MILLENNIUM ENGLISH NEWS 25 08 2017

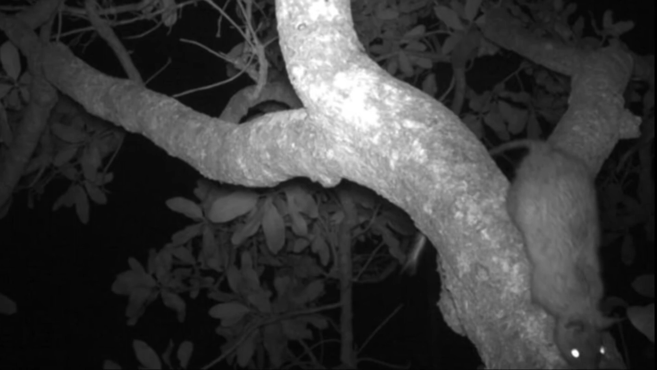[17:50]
Months of camera footage have now confirmed its existence. Researchers said they cracked a bottle of campaign to celebrate its return after a 30-year absence. The native rat has tell-tale black feet and a long black and white tail. Weighing up to 800 grams, it's considered enormous compared to its more common relatives such as the golden-backed tree rat at around 200 grams.